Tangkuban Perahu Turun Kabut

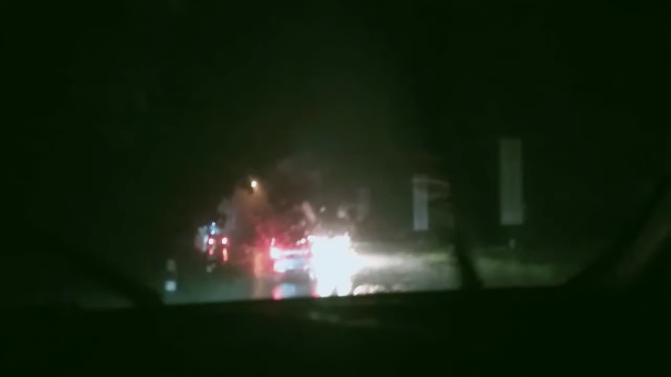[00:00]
Atar hujan turun kabut, teman-teman. Ini tanjakan Sayang Mawar. Kabutnya tebal sekali di luar.
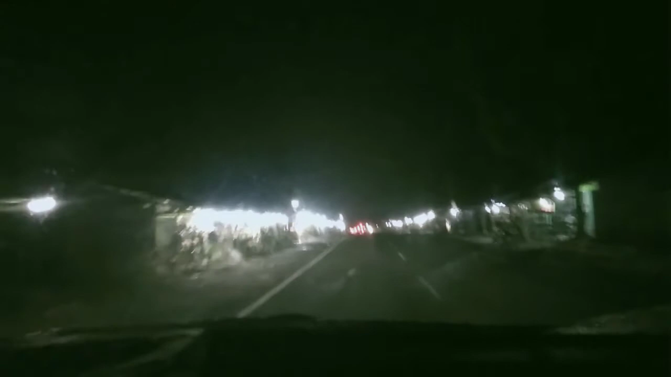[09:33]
Nanas madu Subang. Nanas madu Subang. Dan inilah teman-teman Tokma. Jaraknya ke pintu Tangkuban Perahu itu 9 kilo. Ya, ke sini Purwakarta, ke sini kita ke Subang. Ya, kita sampai di sini saja. Alhamdulillah sudah selawatan. Oke, kita nanti mentok aja sampai ada tugu nanas.